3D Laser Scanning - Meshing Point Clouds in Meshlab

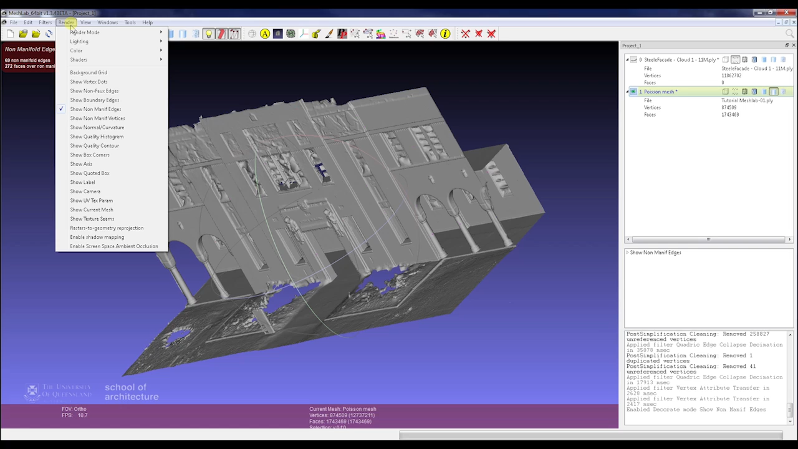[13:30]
and as you can see here, there you go, we've got a lovely colored mesh. Alright, thanks guys for watching, this is pretty much as far as we'll go today.
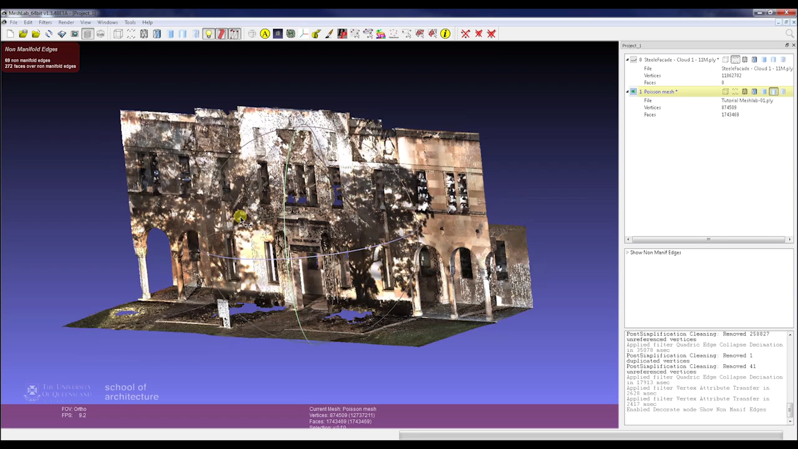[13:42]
Our next tutorial will cover kind of taking the mesh in towards a solid format.